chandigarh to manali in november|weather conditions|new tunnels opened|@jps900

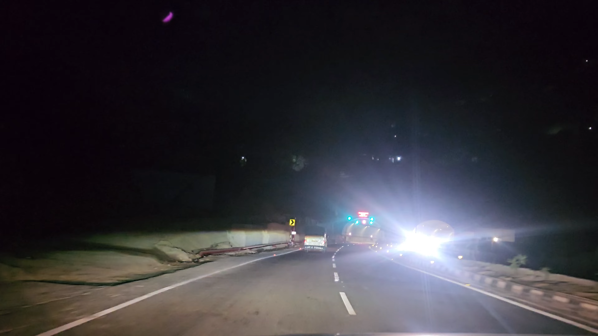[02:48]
फिर से कंटिन्यूटी में टनल नंबर 7 लिखा आ रहा है ये,
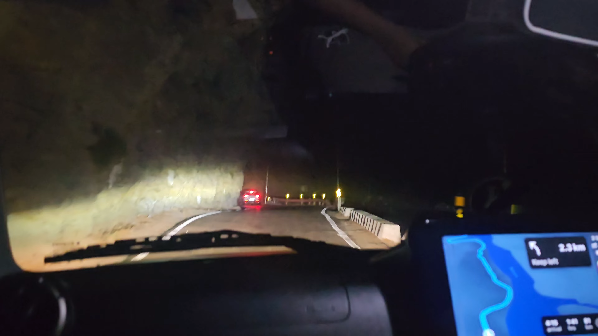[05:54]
ये रास्ता थोड़ा सा टाइट है बट मजेदार रास्ता है, मजा आता है यहाँ पे। ज़िगज़ैग ड्राइविंग होती है अच्छी खासी।